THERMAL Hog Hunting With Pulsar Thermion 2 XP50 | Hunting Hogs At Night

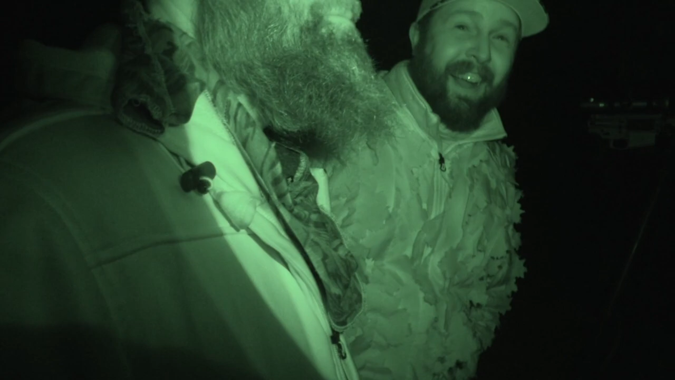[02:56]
Plenty to smoke. Heck yeah.
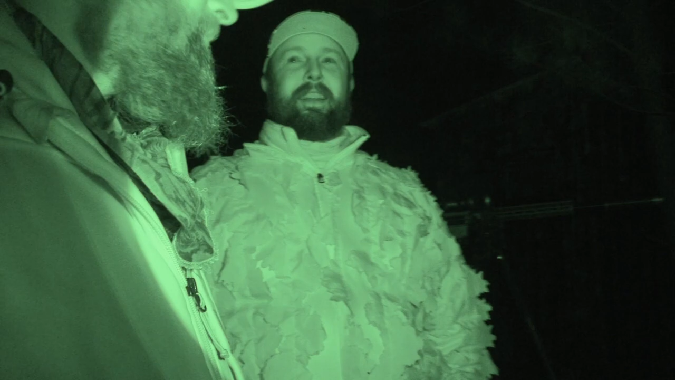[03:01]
Camera, but he recorded on the scope, so yeah, you can see it playing.
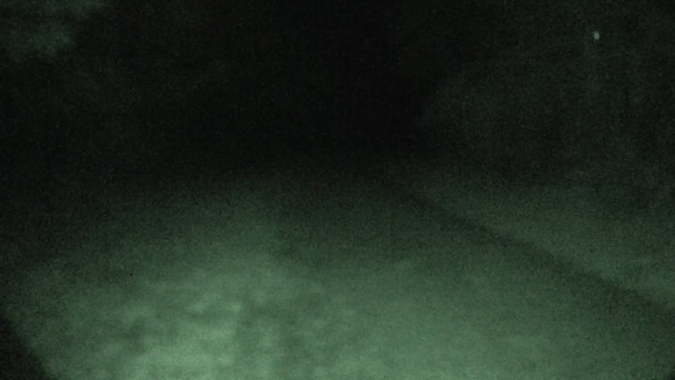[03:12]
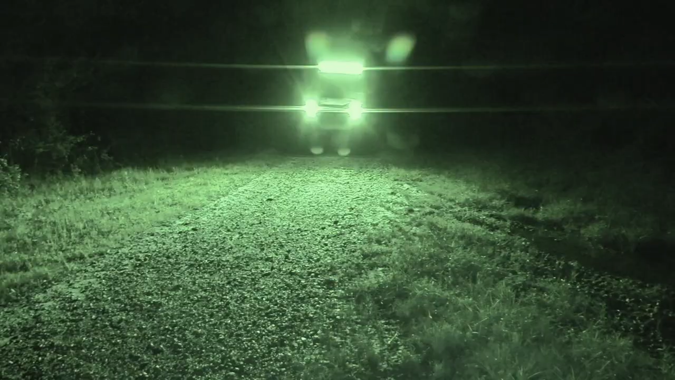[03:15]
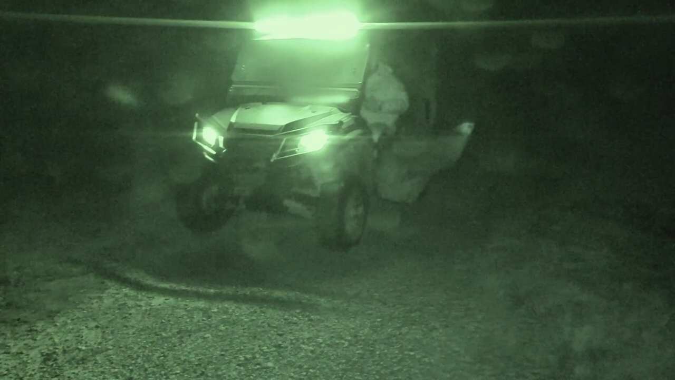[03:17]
Let's go load this pig up.
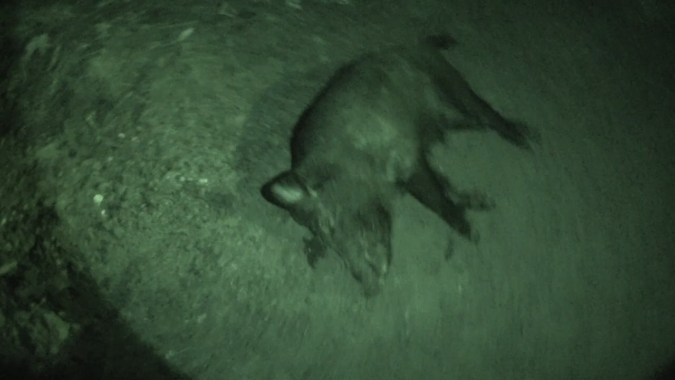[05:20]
There he is. Old boy pig. Yeah.